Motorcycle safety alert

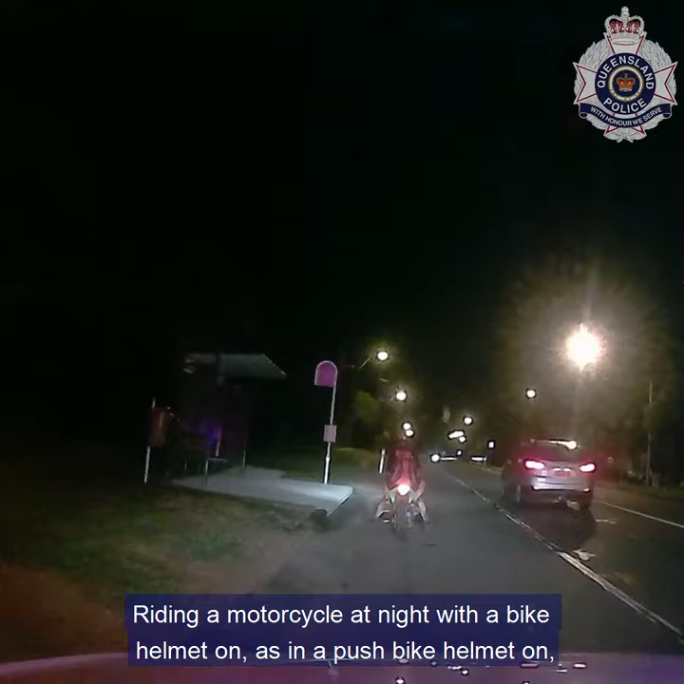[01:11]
Riding a motorcycle at night with a bike helmet on, as in a push bike helmet on, with a pillion passenger, 18 year old pillion passenger.